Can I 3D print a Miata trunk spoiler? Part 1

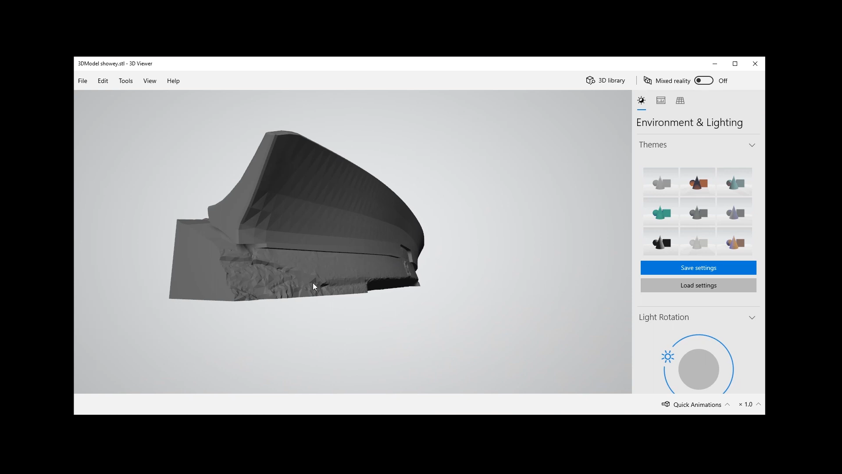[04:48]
Now, I'm going to show you what it looks like without the actual body here,
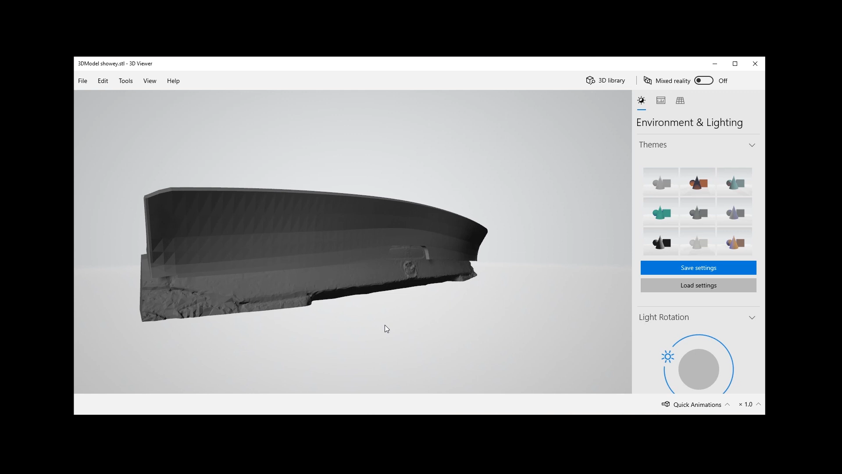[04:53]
and it's just the trunk spoiler. So this perfectly is scooped out in the bottom to go and fit the bottom of the trunk.